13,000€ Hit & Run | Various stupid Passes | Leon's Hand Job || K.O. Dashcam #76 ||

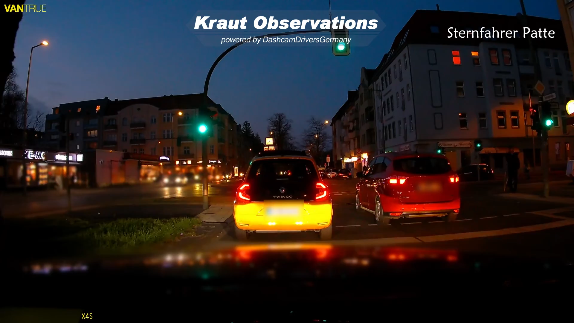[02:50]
This guy nicely fulfilling his duty to not touch the pavement of the first 90% of an exit lane.
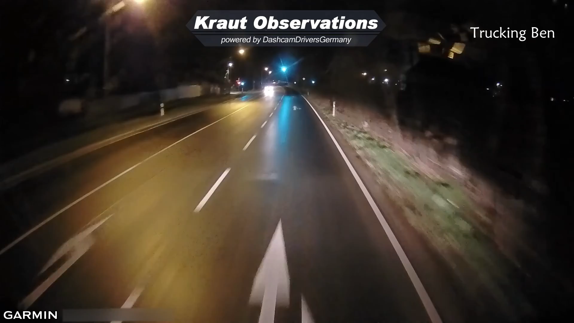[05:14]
Trucking Ben is still trucking bien. He may take this yellow light very late, but you don't bring 40 tons to a stop if not totally needed. That doesn't count for the car behind him though. Yeah, a four-wheeled toy followed him over the light and can't even wait for a few seconds for him to finish turning before passing. Young, young, young. Hey, you're awake tomorrow, right? Dangerous passing, in danger in oncoming traffic.
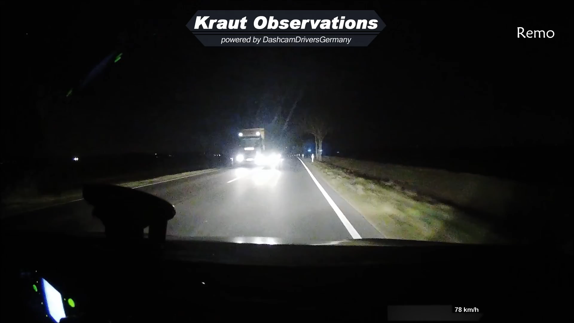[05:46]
Why would your common driver worry about something as simple as this? But people in general just have a habit of being impatient to the moon and back.
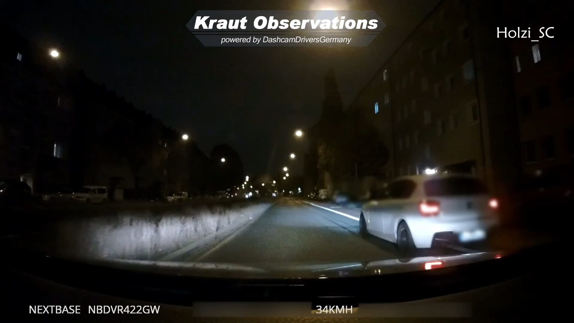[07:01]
And gaining more wheels. And a classic one coming from ahead, seeming a little lost on the pavement.